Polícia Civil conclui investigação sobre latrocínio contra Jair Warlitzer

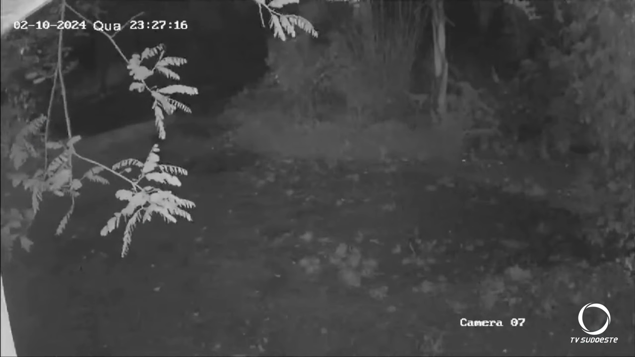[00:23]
O terceiro teria ajudado no planejamento e execução e o quarto é o homem que aparece nas imagens de câmeras de monitoramento atirando contra Jair Valitzer. O crime foi na noite de 2 de outubro deste ano e no vídeo é possível ver Jair na parte de fora da casa já atingido pelos disparos correndo com um pedaço de madeira na mão.
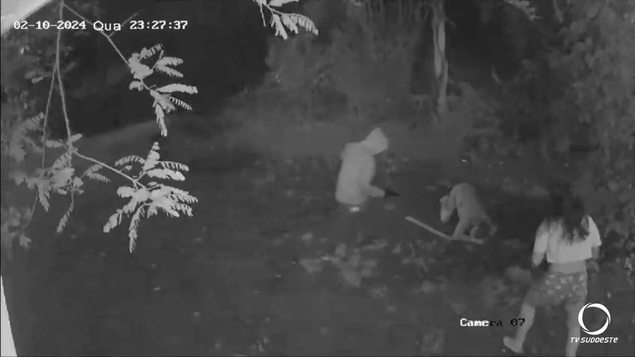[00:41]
Em seguida ele cai e o criminoso se aproxima. A filha e a esposa entram em luta com o homem e chegam a acertá-lo com uma madeira.
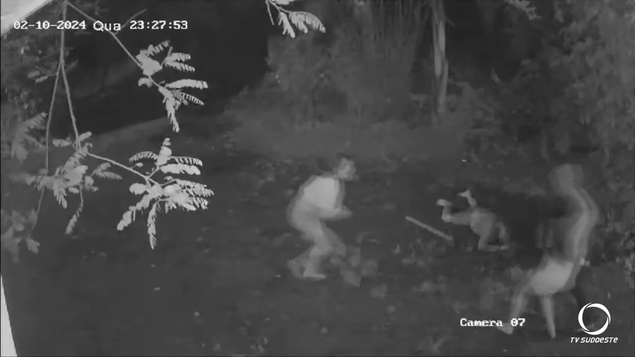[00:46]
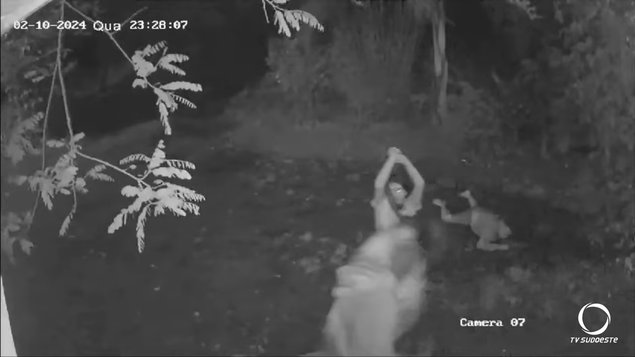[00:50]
Após confirmar a morte, o criminoso foge.